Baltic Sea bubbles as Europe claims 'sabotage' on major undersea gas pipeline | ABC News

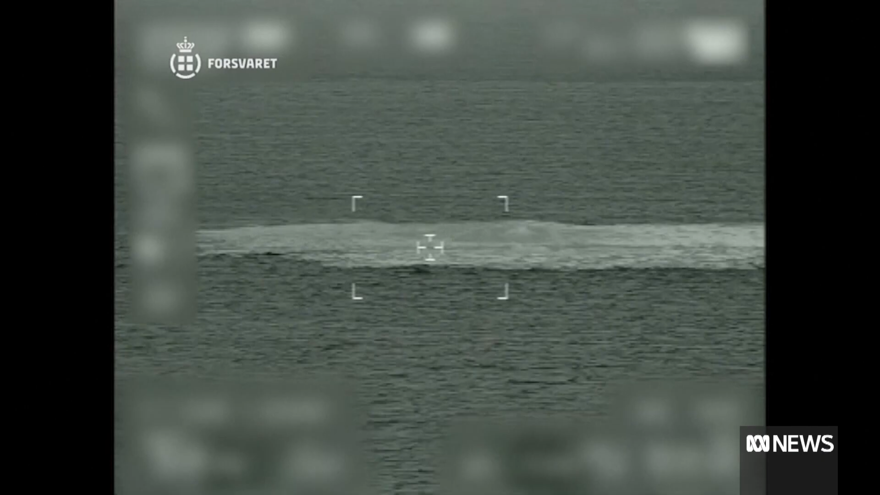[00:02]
The sea surface almost appears to be boiling like a cauldron and that's been caused by all this gas
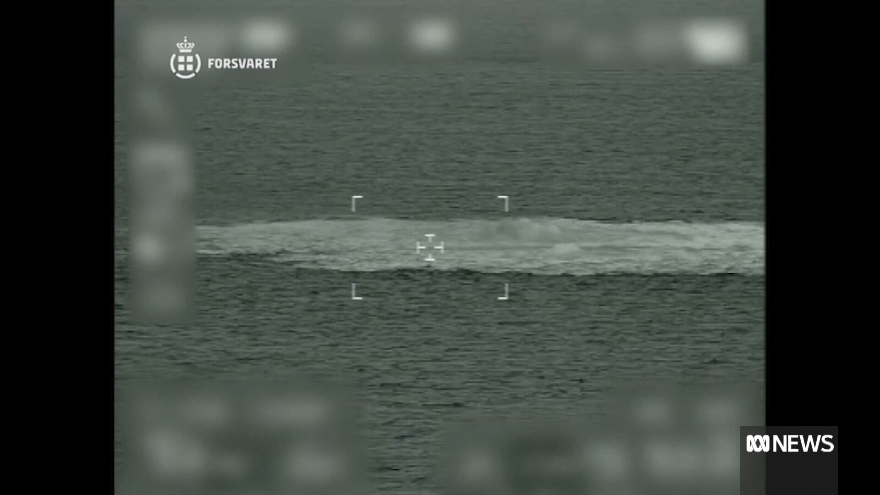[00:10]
escaping from those leaking pipelines and planes and ships in the area are being told to stay away.
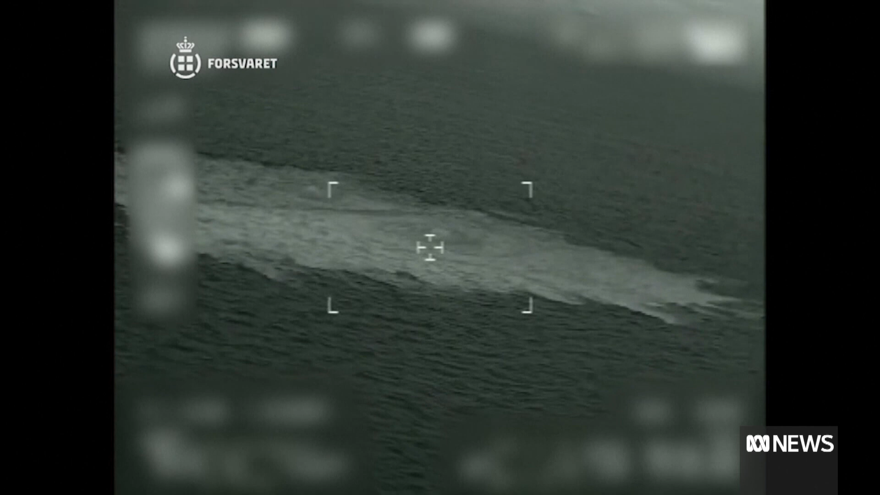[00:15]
Now, analysts say there's next to no chance that there'd be three separate leaks in these pipelines at the same time, raising fears that this is an act of sabotage.